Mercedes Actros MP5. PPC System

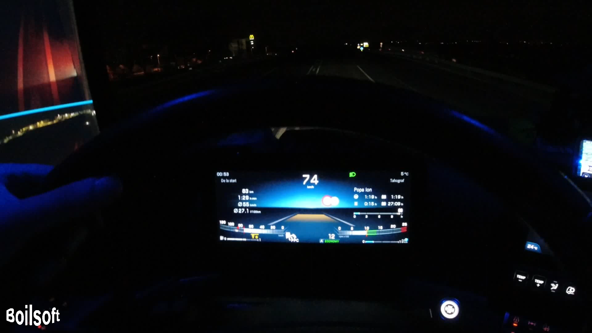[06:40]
Deci cam asta e cu... Continuați pese pe 235 încă 16 km. Cam asta e și cu oglinzile și cu sistemul ăsta intra-urban de la PPCZ. Sunt mai multe camioane echipate cu sistemele astea. Cred că sistemul are de fapt cutia de viteză care e făcută de ZF. Știți că ZF sunt cei care fac cutii de viteză și pentru mașini mici.